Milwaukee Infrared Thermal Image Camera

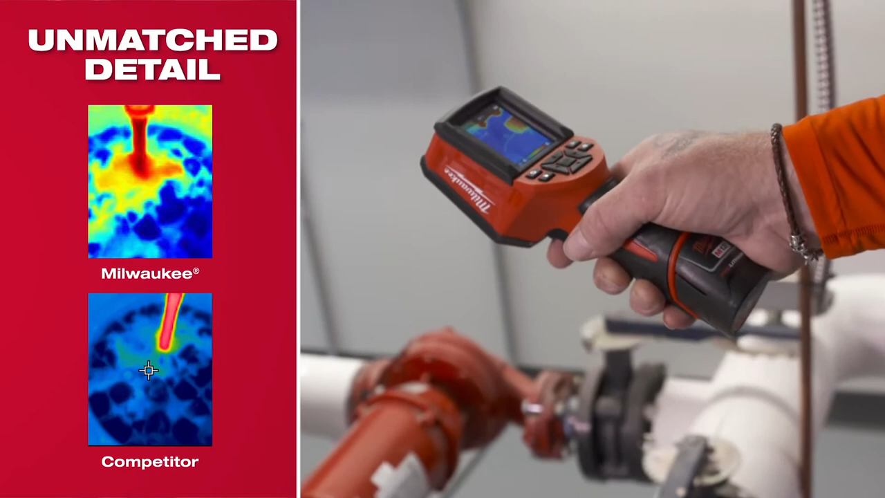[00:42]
I can see what the temperatures are and what's going on. The resolution is really good.